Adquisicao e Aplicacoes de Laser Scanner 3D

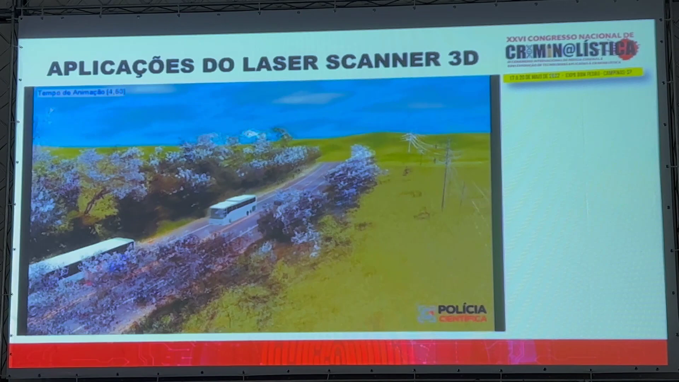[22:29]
baseada nas oitivas e nas marcas que ainda tinham no local. O escaneamento foi dias depois do fato.
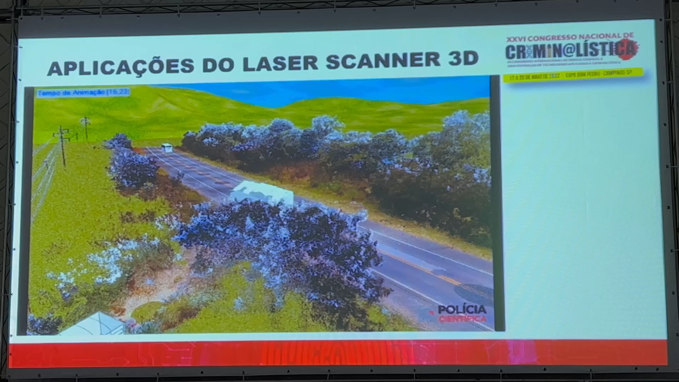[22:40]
Ele simula, o veículo que está caminhando na nuvem, ele simula toda a topografia que tem no local. um outro exemplo de animação um outro exemplo de animação
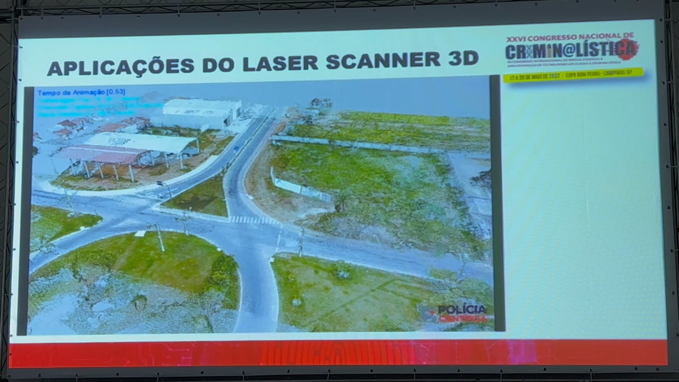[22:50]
essa aqui misturou imagens de drone com animação
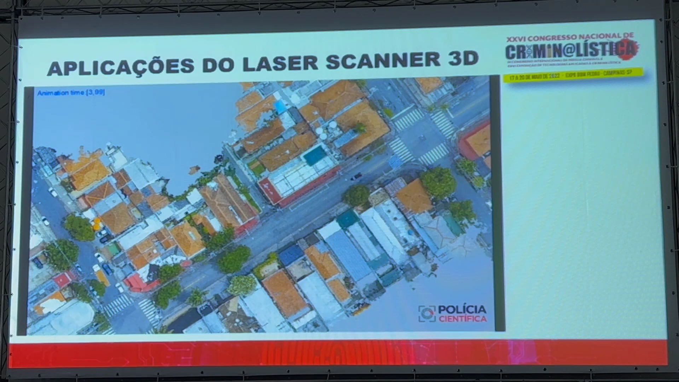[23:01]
essa imagem do caso da Luciana que também está aqui que tem um pôster um atropelamento na Rua da Feira essa nuvem foi feita a partir de imagens de drone e animação com software review.
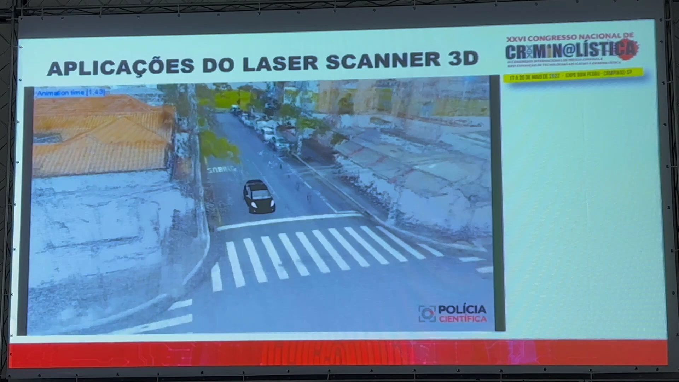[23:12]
Então você consegue vários ângulos
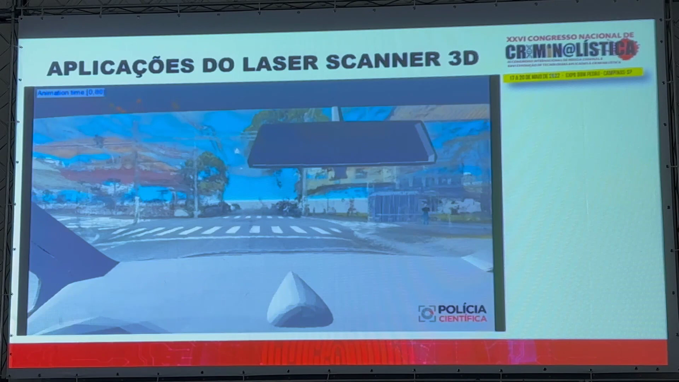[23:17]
em vista do motorista com deformações
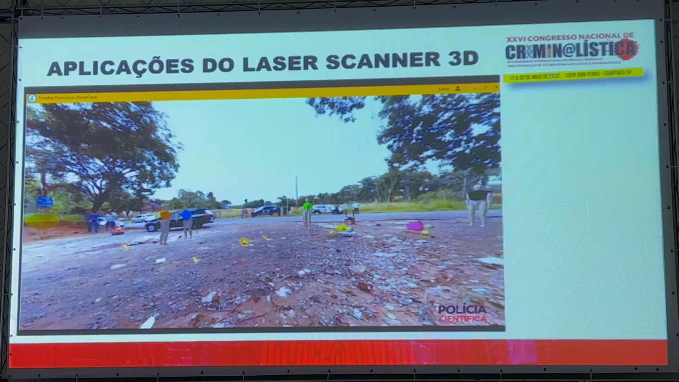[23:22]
Esse caso é um caso de reconstrução